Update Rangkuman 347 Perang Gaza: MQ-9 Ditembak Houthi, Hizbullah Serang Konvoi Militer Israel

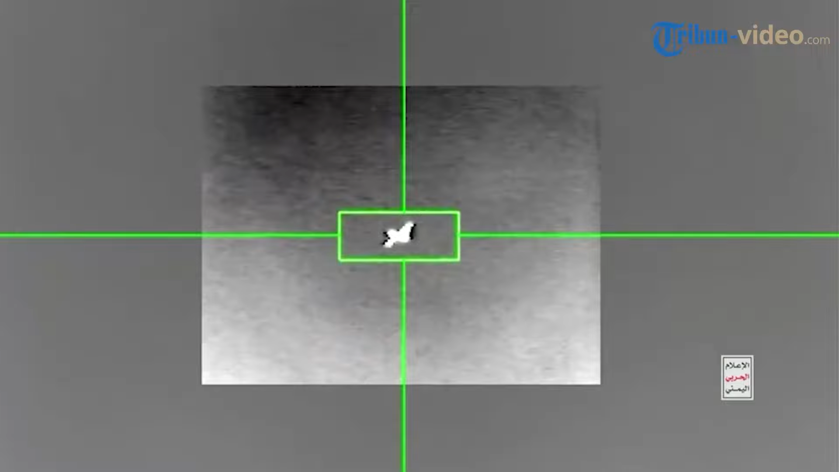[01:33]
Houthi kembali berhasil menembak pesawat MQ-9AS pada minggu 15 September silam.
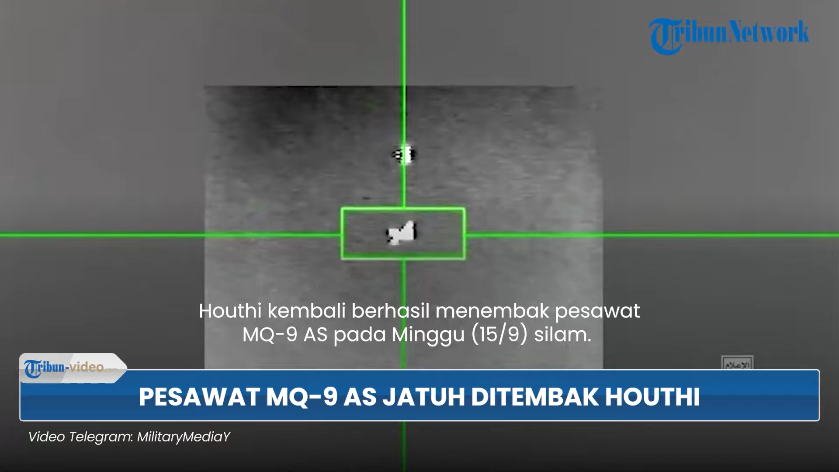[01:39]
Kini Houthi mengunggah video detik-detik penembakan terhadap MQ-9AS.
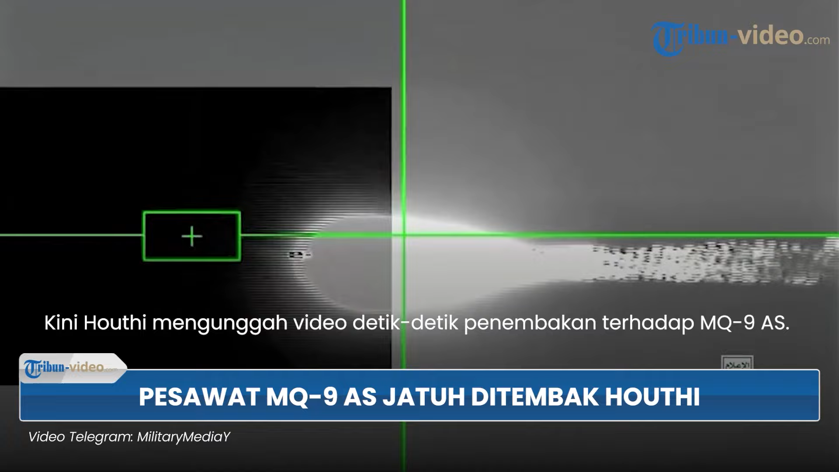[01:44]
Video itu diunggah di telegram resmi Houthi pada selasa 17 September.
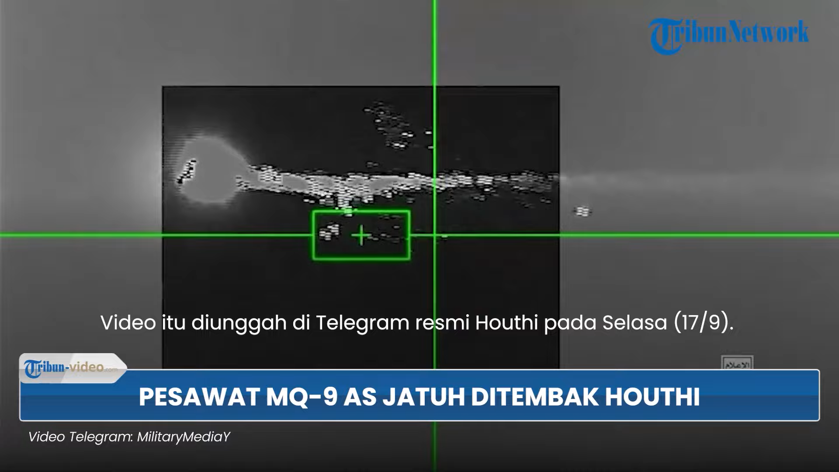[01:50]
Dinarasikan penembakan itu terjadi wilayah udara kegubernuran Hamar. Houthi juga memperlihatkan bangkai pesawat AS itu.
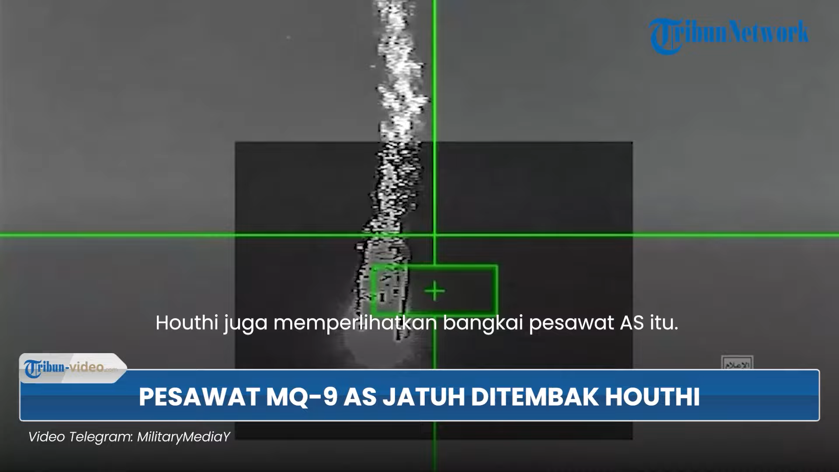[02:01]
Sementara warga Yaman melihat bangkai pesawat MQ-9 dan bersorak-sorai.
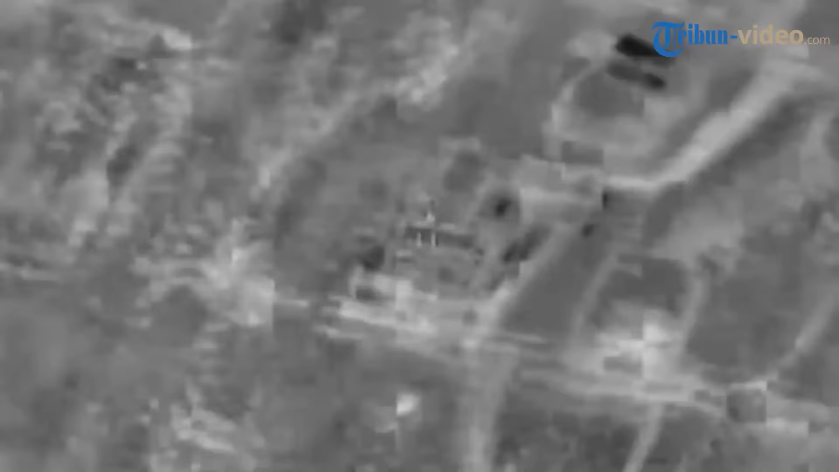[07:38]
Konflik antara pasukan pertahanan Israel atau IDF dengan Hispulah
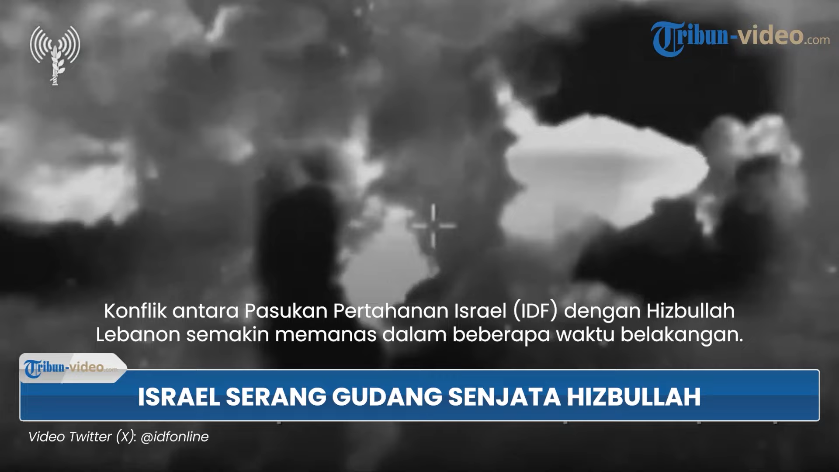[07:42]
Lebanon semakin memanas dalam beberapa waktu belakangan. Keduanya secara intensif meluncurkan serangan membabi buta hingga mengakibatkan kerusakan signifikan. Terbaru IDF memancing Amar Hispulah dengan menjatuhkan peledak ke 4 gudang senjata Hispulah di 4 wilayah sekaligus.